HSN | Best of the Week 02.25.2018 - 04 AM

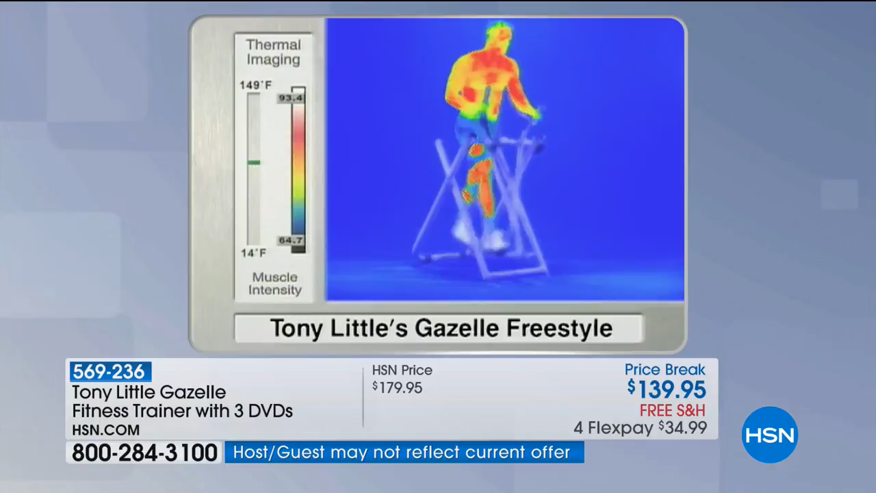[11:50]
And thermographic video, see all the areas of the lower body, all the red and white? Yeah. Is big time muscle use, big time calorie burning, big time muscle building, right? That's what it is. See on the back right there, when he leans back, how he's working his back? Now we have some other things, so we'll go to something else. Okay. But you can see when you say full body, Tony, my gracious.
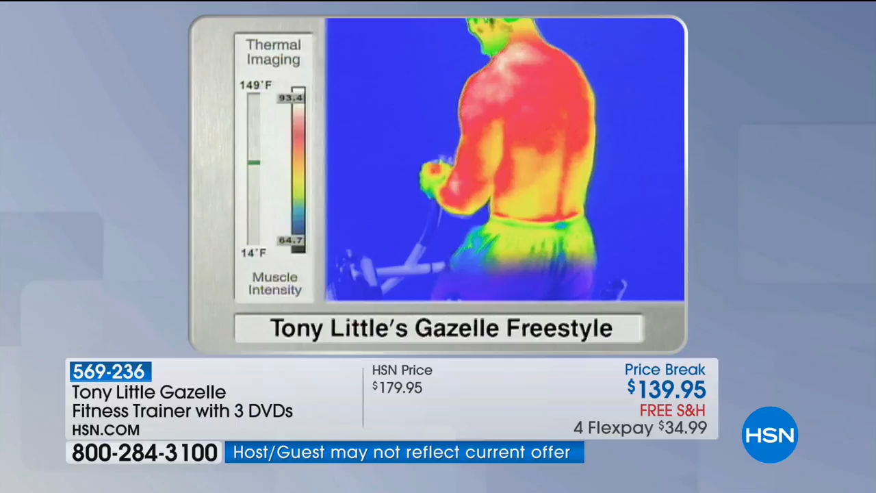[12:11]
I mean, everywhere you're seeing. Shoot. Look at this. I forgot. We're running the $250, right? So we want everyone out there to see this before we sell out.